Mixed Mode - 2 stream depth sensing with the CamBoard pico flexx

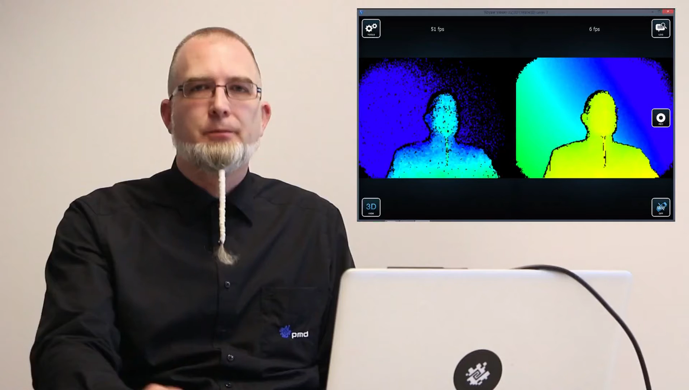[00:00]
Hello, this is Toro from PMD. Today we want to show you the new feature of Royale in combination with Flex, which we call the Mixed Mode.
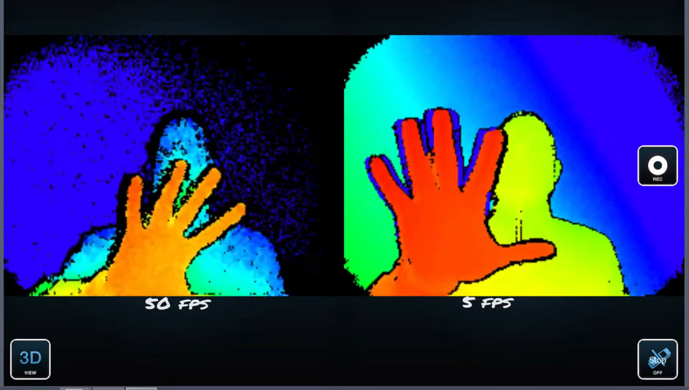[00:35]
And to illustrate the difference a little bit more, I will move my hand and you see on the left hand side this is really very responsive